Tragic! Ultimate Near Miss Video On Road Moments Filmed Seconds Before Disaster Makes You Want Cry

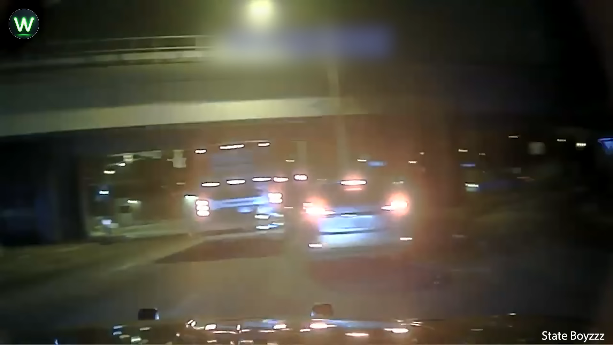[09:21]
A cop uses the front of the patrol car to push their Lexus into the guardrail, ending the pursuit.
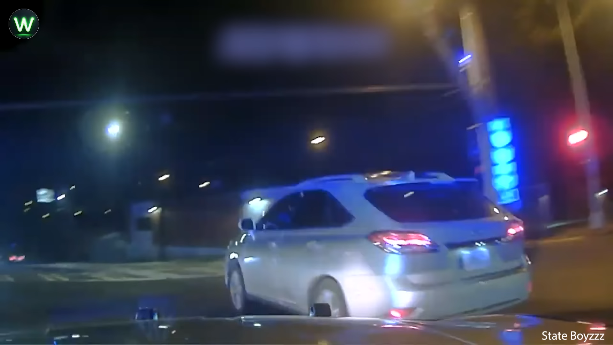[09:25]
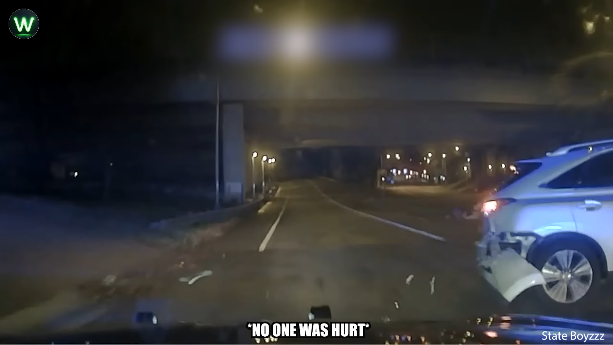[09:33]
Good job, sir. It's called the Precision Immobilization Technique, PIT, to end pursuits. Anyway, always prioritize safe driving practices and compliance with traffic laws.
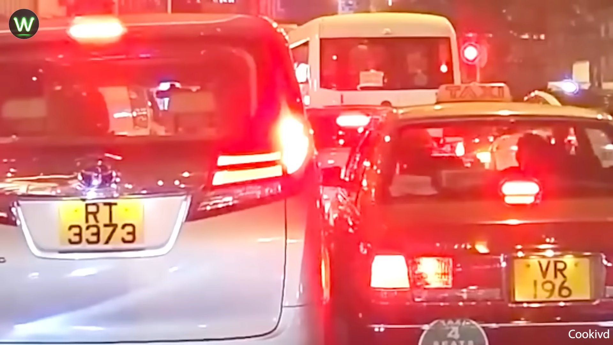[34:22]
drivers resort to creative parking solutions due to limited space, often fitting two cars in one lane?